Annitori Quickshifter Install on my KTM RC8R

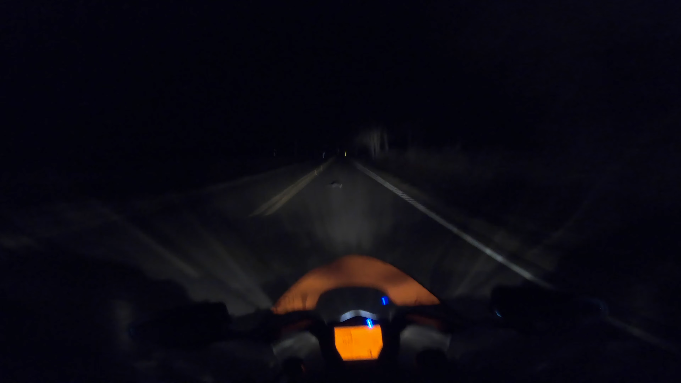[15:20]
woo did you see that that was a possum almost ran over oh man see this is why i don't like riding at night but yeah guys like i said before if you're new to the channel be sure to subscribe if you're liking what you see and give me a like and i'll see you guys in the next one peace you